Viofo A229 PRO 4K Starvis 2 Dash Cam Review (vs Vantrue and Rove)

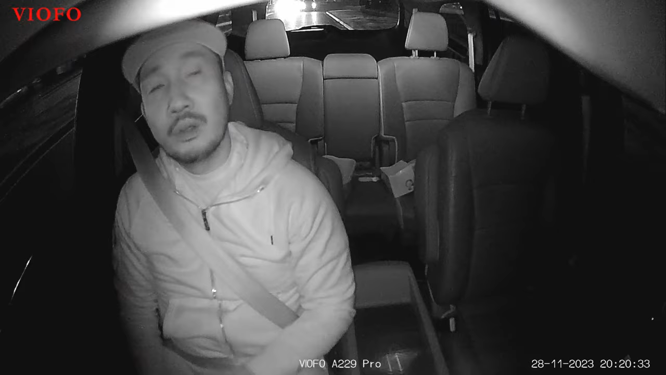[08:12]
So this is the video quality of the A229 Pro at night. And the interior facing camera has 4 LEDs but you're not going to see it. It doesn't glow at all. But I know that it's recording in infrared night vision. Black and white infrared night vision.
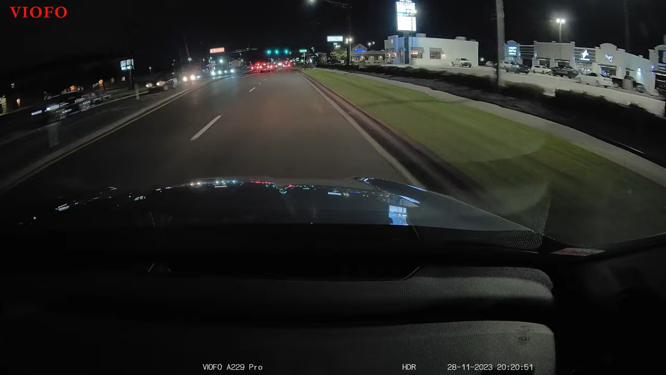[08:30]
And this is the front facing camera at night. And this is with the StarVis2 sensor. And as you can see. And this is what it looks like when you are close to the cars in front of you. No headlight reflection that can cause glare like other dashcams that doesn't have the StarVis2 sensor. And this is what it looks like if someone is behind you and you will also be able to see the plates.
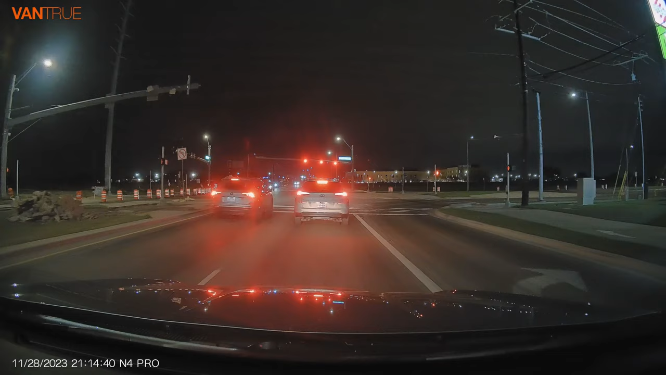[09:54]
And the Vantrue also has the StarVis2 sensor so you can also see the plates. Well what do you think? Now the motion blur should have not come up if it was sunny during my testing.